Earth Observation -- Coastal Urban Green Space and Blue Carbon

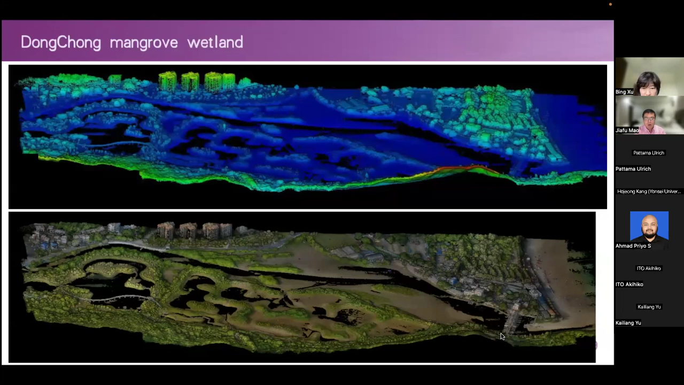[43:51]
and also the mangrove heights and mangrove topography were extracted, and it can be mapped into individual trees, and those are the tree segmentation, individual tree delineation, and also each species.